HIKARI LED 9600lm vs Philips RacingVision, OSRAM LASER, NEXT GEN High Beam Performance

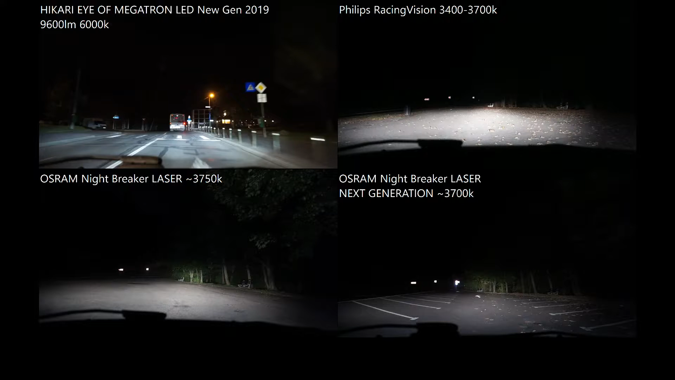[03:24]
I will use the low beams as much as I'm on the back of this bus. But when I will pass it, I will turn the high beams on.